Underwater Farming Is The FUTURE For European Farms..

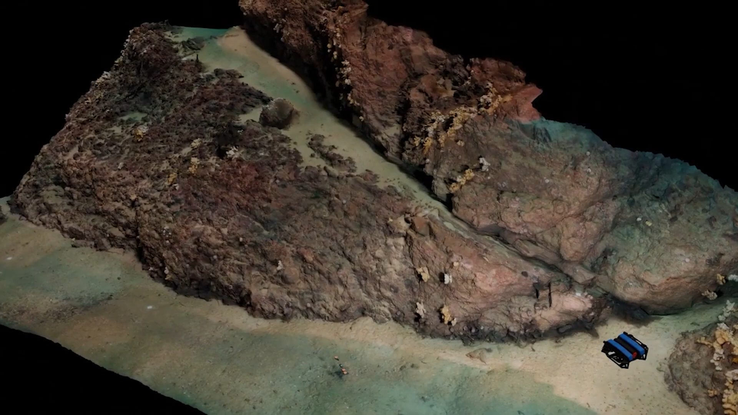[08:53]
This new method allows researchers to remove the surrounding water at the click of a button using images captured by the model.